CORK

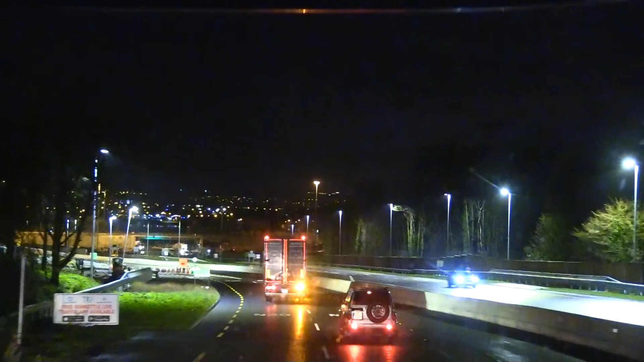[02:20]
yorug'likda qachondir video qilib qo'yaman. Yangi yo'l qilishibdi bitta. O'zgarish bor, juda ham katta. Mana bu yerda bo'lishibdi yo'l ikkiga. Oldin yo'q edi.
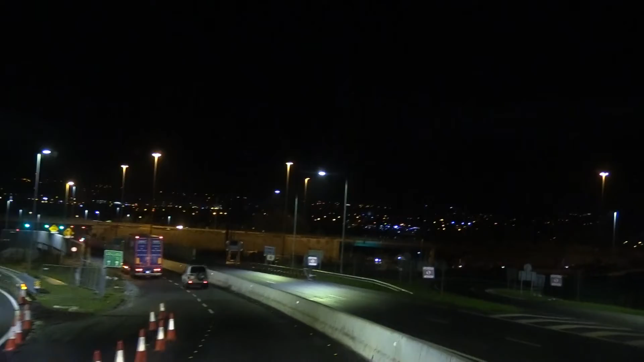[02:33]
Anchadan beri kelmasdim. Bu yeri bo'lishibdi, bu tarafga ketibdi. Bu yerda ikkita qovarishibdi. Yana yo'lni qayta 4 metr 60 santimetrlik tunnel bor deb belgi qo'yishibdi yoki mana buni qo'yishdimiki?
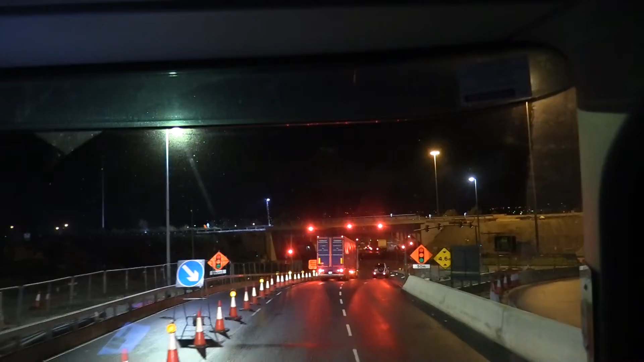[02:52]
Tunnel var da şiddet. Maşın köprüden ki tunnel var. Bu köprüye mi yangi koyulupta?
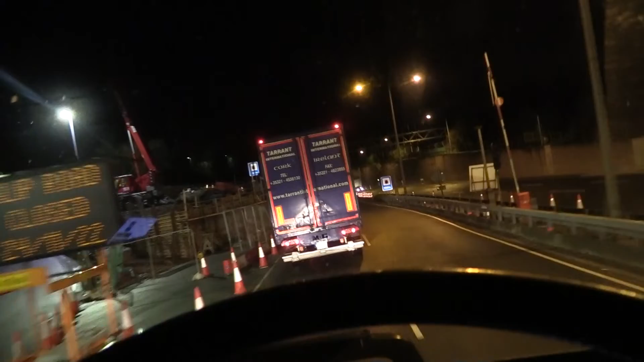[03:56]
Bu tünel var idi eskitten. Ama yolu başka şeydi. Hala yem kurmuş gitti yaptık. Hatta özgeriş var bitti. Yani bir kayıt kesek başka çabı olarken de.